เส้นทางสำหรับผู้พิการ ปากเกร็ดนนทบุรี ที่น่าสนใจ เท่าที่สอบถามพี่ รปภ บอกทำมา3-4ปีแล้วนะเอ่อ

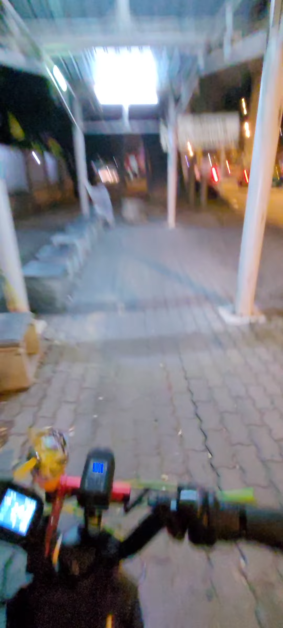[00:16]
ก็เลยอย่าถ่ายให้ดูว่านี่เป็นครับสนทางที่น่าสนใจมากออกแบบมาเพื่องธรมพิการ berivespain
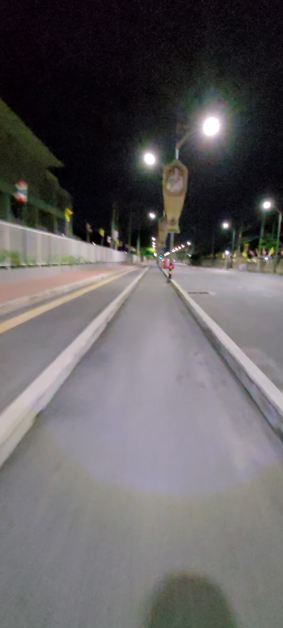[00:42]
คือน่าสนใจมากก็เลยอยากจะมาถ่ายในยากาศให้ดูสั้นๆจากปากซอยเป็นถึงด้านในสั้นหาสำหรับผู้พิการคือบอกเลยว่าชอบความใส่ใจมากบริเวรซอย ติว
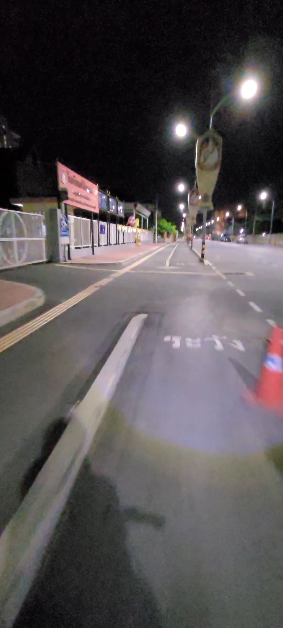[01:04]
ดน ประเก็ดซอยหนึ่ง
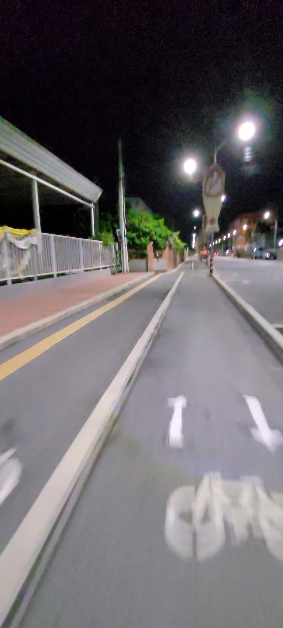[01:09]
อยากจะมียากาศซื้นภาวิวเรียบกริฟก็จะมีช่องสำหรับผู้พิการด้านซ้ายถ้าจะมีคนมาวิ่งกับของลางกล้าย
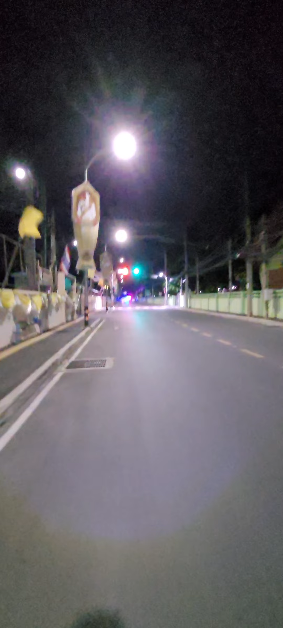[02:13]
มีไม่เชียวไปแดงให้ด้วยมีทางหมารายเป็นพื้นปะที่...เป็นเส้นทางสำหรับผู้พิการด้านซ้ายเลย
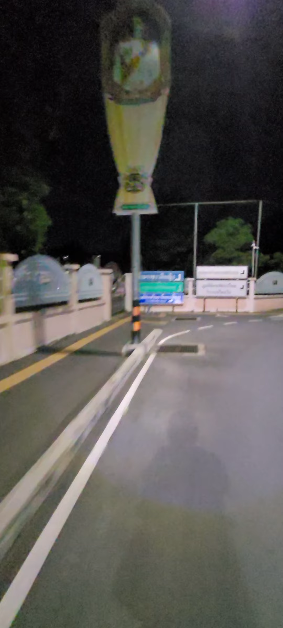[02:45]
มีทางหมารุ่นมีทางหมารุ่น
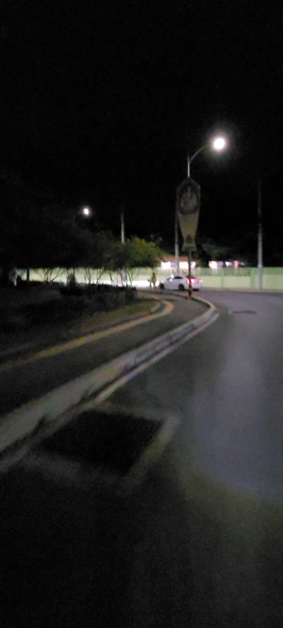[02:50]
เป็นพื้นปะที่สำหรับของลางแม่งเห็นแล้วน่าสนใจดีครับ เลยอยากมานำเสนอให้ดูว่าหรือเป็นนัดสร้างเส้นทาง สำหรับภิการที่น่าสนใจแล้วก็สามารถใช้ได้จริงก็
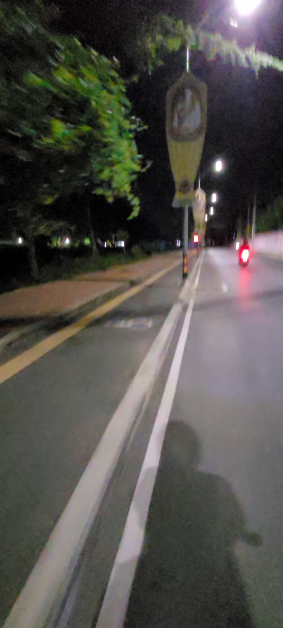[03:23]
ขอแทนเรียบแค่นั้นเอง
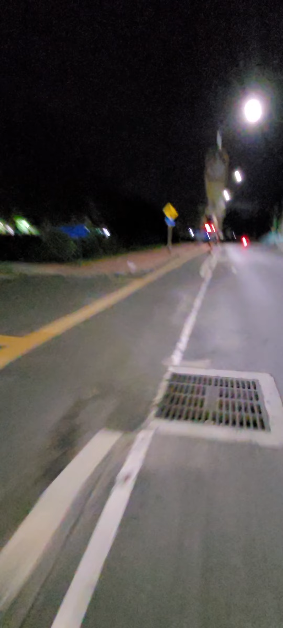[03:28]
นี่ครับ จะมาสุดที่ ศูนย์ทรงเสริมอาชีพคนที่การนะครับ